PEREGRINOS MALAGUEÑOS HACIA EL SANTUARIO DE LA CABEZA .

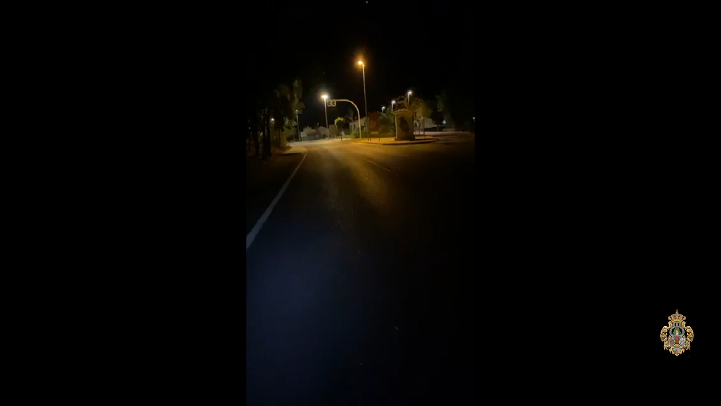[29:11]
Ay. Mira, una acera y farola. Qué alegría. Como veis, llevamos luces delante. Y yo llevo una. A ver si la puedo enseñar a Flori. Y por atrás. Llevo una detrás. Muy buena.